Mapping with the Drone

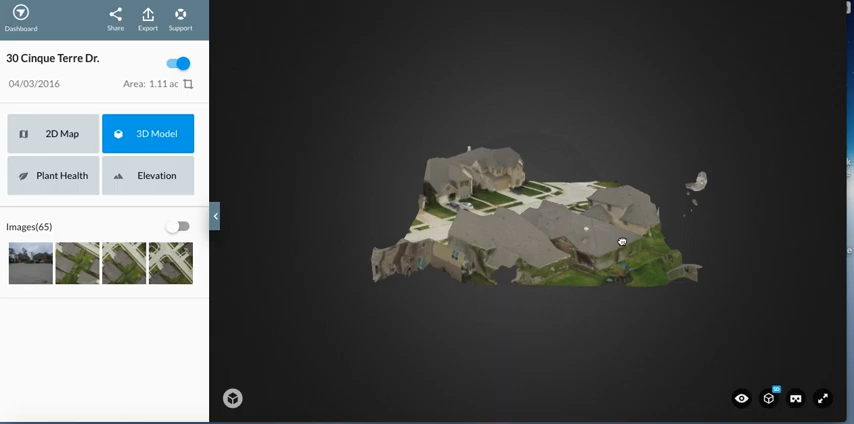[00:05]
So maybe you need some mapping done for a project you've got coming up. We can do 3D mapping or we can just do regular survey mapping. Let me show you a couple of examples. We'll take this map here that was created of a house and it may take a minute to pull up here since we're filming.
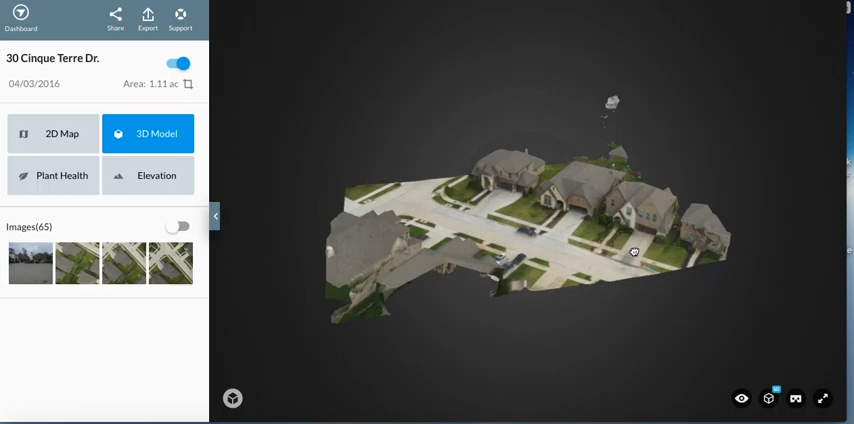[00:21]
And basically this just took about 3 minutes for the drone to fly a grid pattern.